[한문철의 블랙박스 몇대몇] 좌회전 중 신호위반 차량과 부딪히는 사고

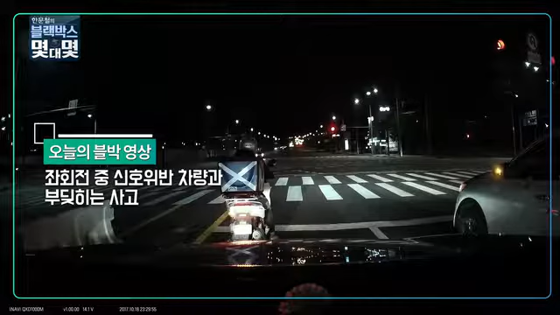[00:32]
출발하는 상황을 보세요 오토바이하고 오른쪽의 차하고 출발 누가 더 먼저 하는지 보세요 오토바이 움직이고 나가고 나가는데 오른쪽이야 아이고 아이고 아이고 좌우람 아이고